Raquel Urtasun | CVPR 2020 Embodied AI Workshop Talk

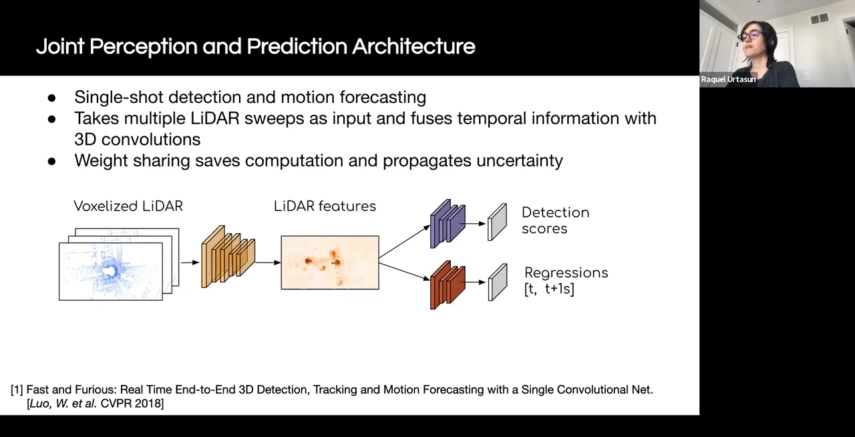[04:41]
For each pixel in the output map, we can predict a classification score and a series of future waypoint replications. To obtain the final detections, we threshold the scores and apply no maximum suppression. We then obtain a single feature trajectory for each actor by indexing the regression tensor at the positive locations of the classification after NMS.
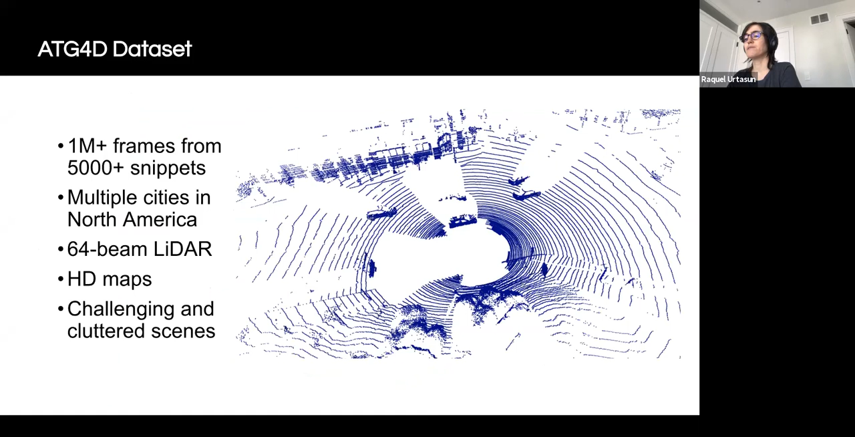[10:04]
It provides strong crowds from a 64-beam radar sensor and high definition maps. It contains very challenging urban scenes with many actors, making it interesting for interactions. Here we show our results.
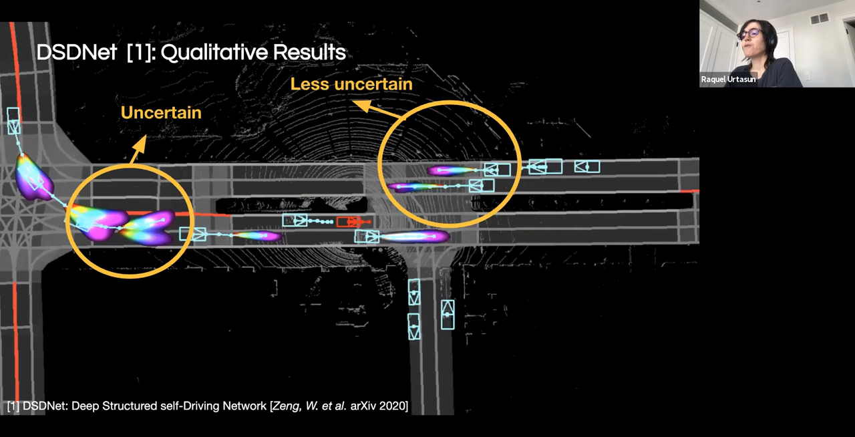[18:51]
On the other hand, for objects that are going straight along the lane and close to us, our model is quite certain.
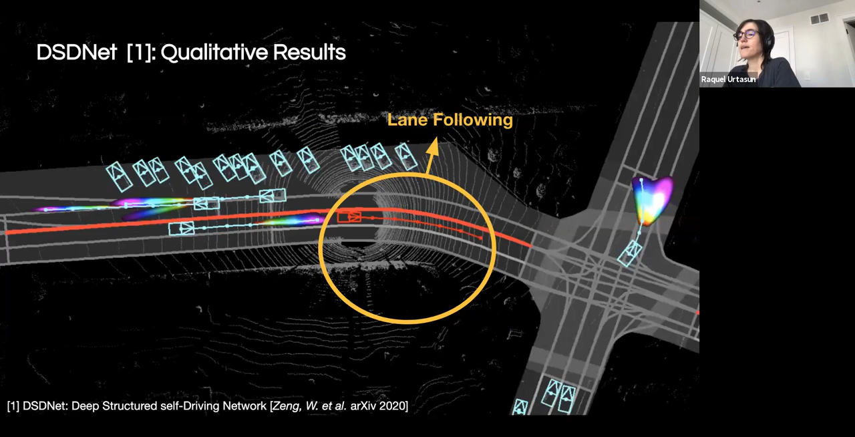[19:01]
Next, let's see some planning results. Here we show a scenario in which our ego car follows a curve lane very well.
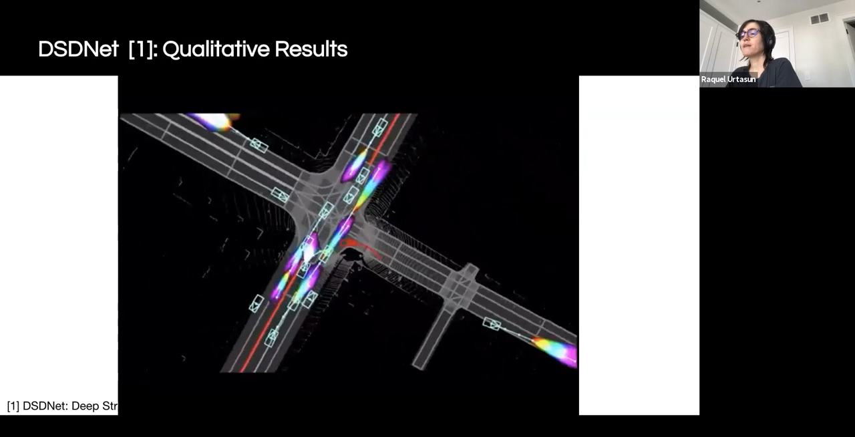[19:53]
Here is an example where we perfectly predict that the leading vehicle is stopping and we plan a matching trajectory to avoid collision with the parked car.
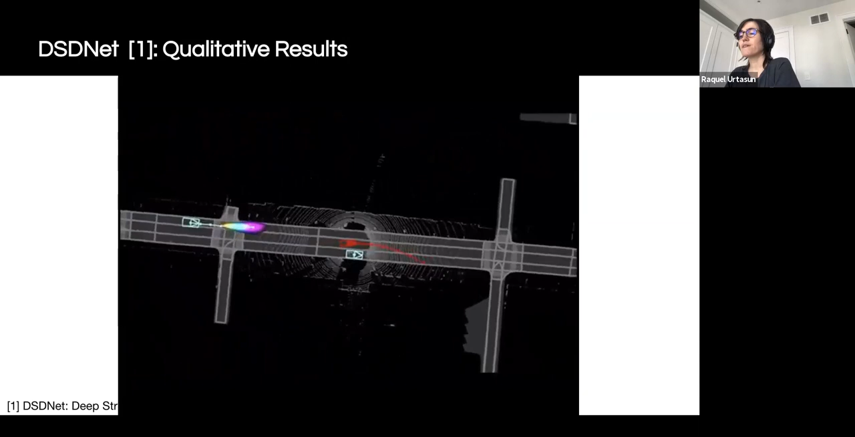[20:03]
This shows that our model can follow the lane perfectly.